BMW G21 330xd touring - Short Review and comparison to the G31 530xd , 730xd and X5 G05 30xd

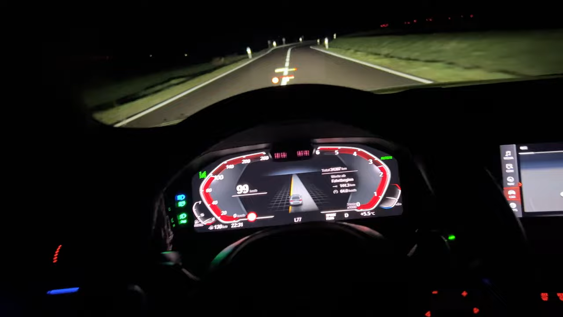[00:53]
I will show you also a short acceleration video. It's light rain outside so it's not the best possible performance
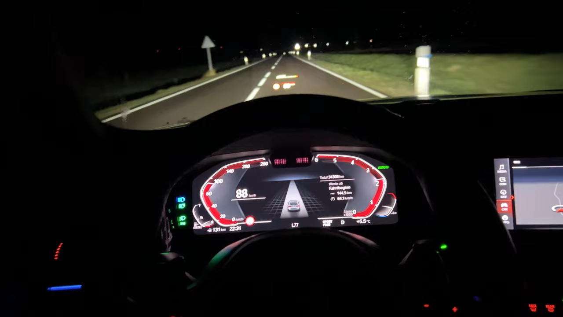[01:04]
but I'm really happy to tell you that the difference in feeling on this S-Pens that I know really well, it's such a huge difference to drive a 3 series or a 5 series. I do not talk about a 7 series or about the X5. This is by far the most sporty car.
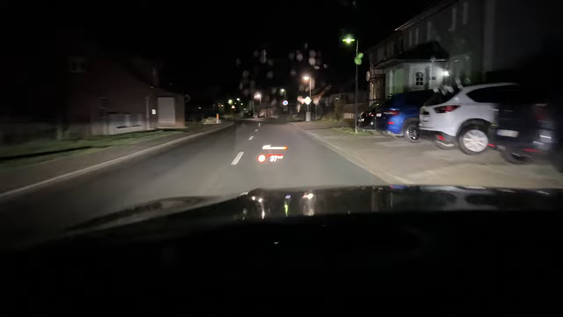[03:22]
It's similar to an M model and other than that, of course, same dashboard,
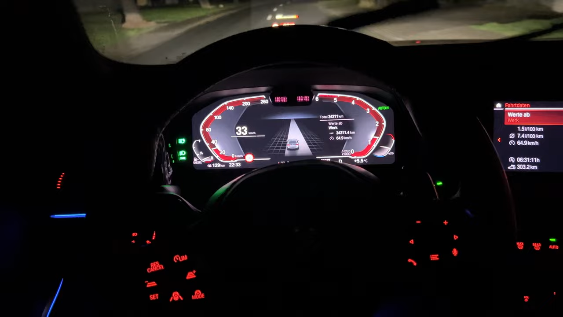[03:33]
same buttons, same feeling that I know from the M3,